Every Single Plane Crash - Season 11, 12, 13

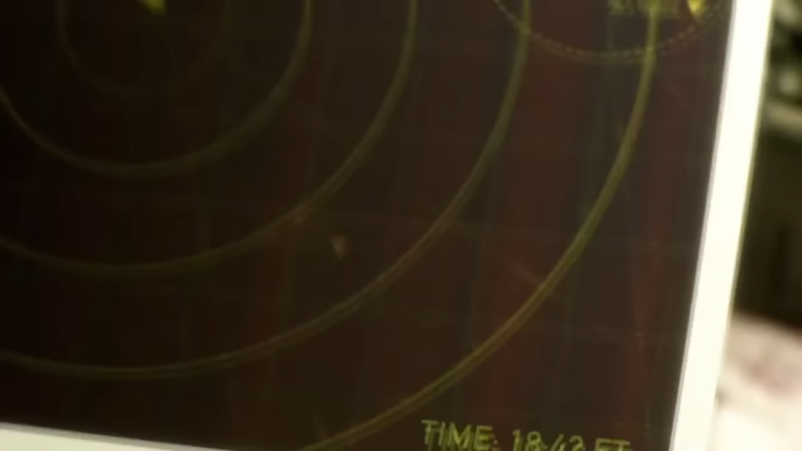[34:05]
Suddenly increased in intensity. They were blindsided.
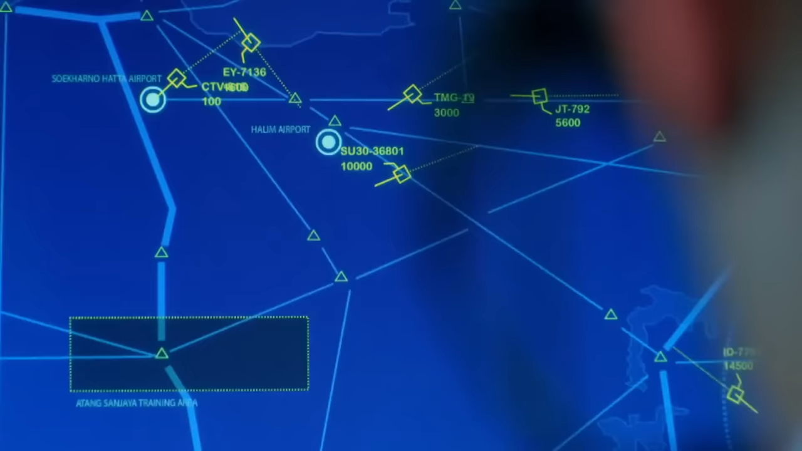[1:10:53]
Jakarta Control, Sukhoi 36801, requesting descent at 6,000. When the pilots requested a descent, the controller assumed they were heading for a military training area in Bogor,
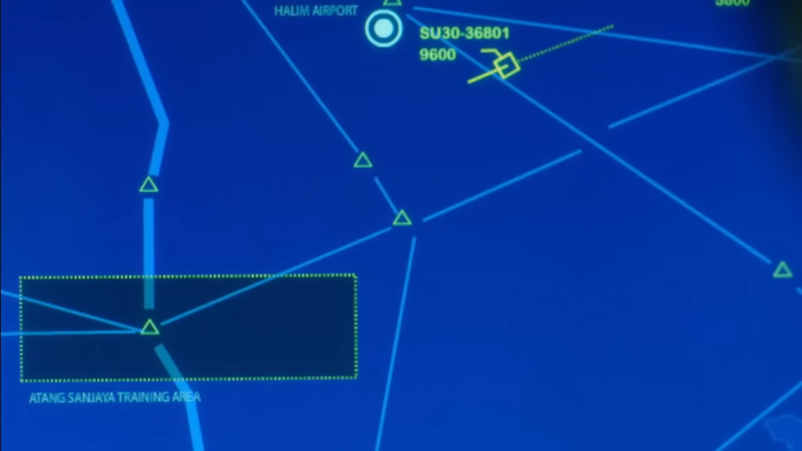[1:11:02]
right along the Sukhoi's flight path.